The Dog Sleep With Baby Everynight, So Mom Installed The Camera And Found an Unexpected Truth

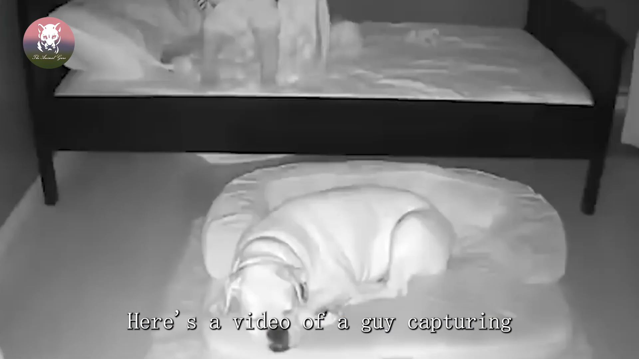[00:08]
here's a video of a guy capturing a little boy getting out of bed to sleep with his dog before we get
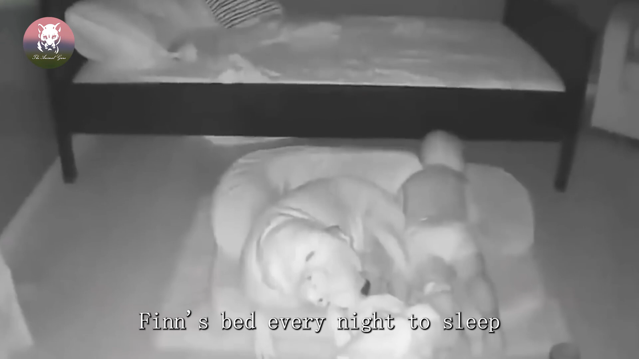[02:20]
every night to sleep and he lay next to finn as if to keep him from rolling